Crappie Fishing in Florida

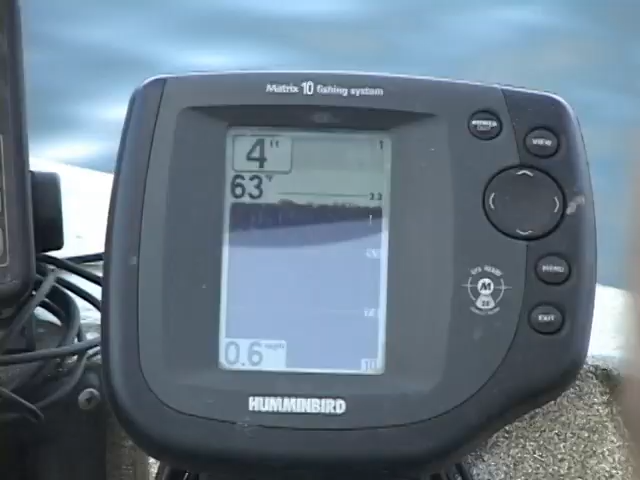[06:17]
On screen: depth 4 ft, water 63°F
Uh-uh. Okay. Actually, the locator is right on the bottom of my trolling motor. That's where the transducer is.
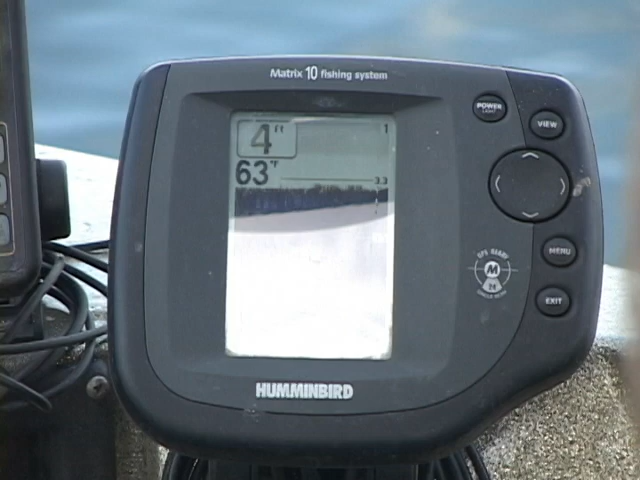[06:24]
On screen: depth 4 ft, water 63°F
And so the baits are out ahead of that. Right. So you'll actually see what the baits have already gone past. Correct.